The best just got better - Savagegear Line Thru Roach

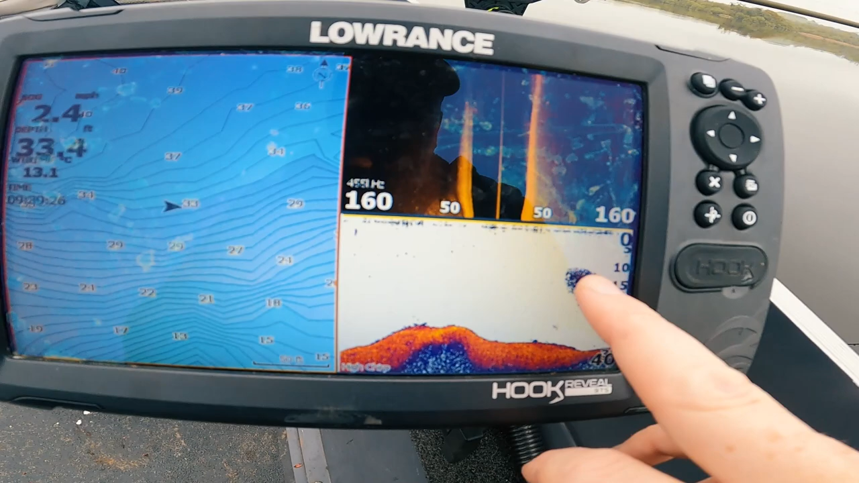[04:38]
On screen: depth 33.4 ft, speed 2.4 mph
So, as you can see, big bait ball here. Big bait ball here. Loads of bait fish.
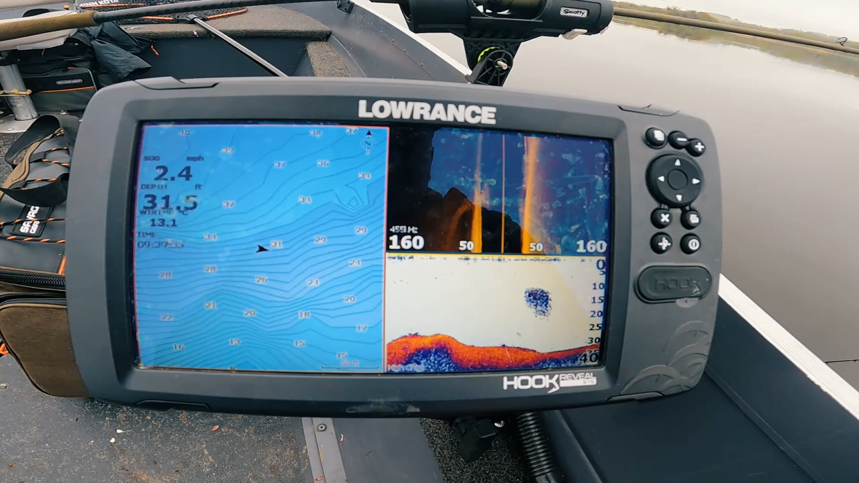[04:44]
On screen: speed 2.4 mph
So, we're in the area for the pike. We'll just have to see his look on our side.